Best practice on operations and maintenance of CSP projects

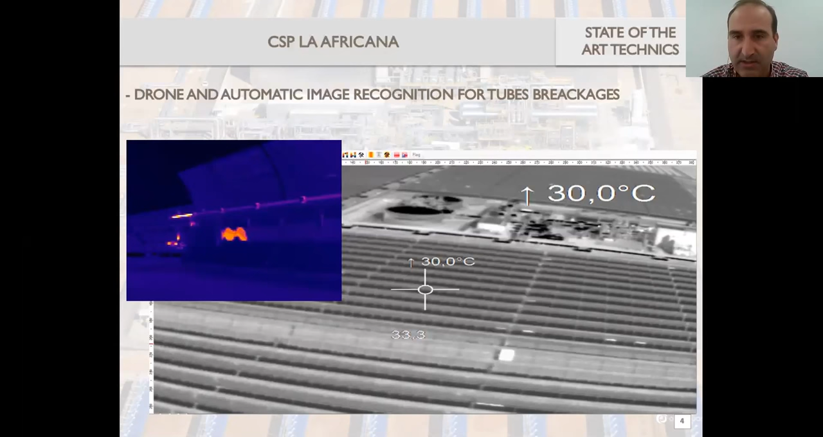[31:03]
and actually we are using also a drone that going up to a certain position some of them positions it's showing it's always the same picture and then it's very easy to see when you have or where you have that vacuum loses and finally just this is a project that we are developing here inside